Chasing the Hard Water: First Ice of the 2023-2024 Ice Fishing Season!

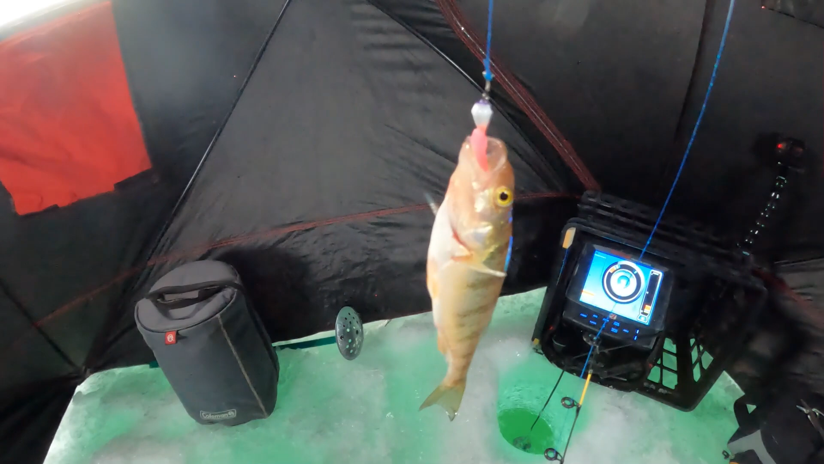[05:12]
got my first fish of the 2023-24 ice fishing season. Here it is.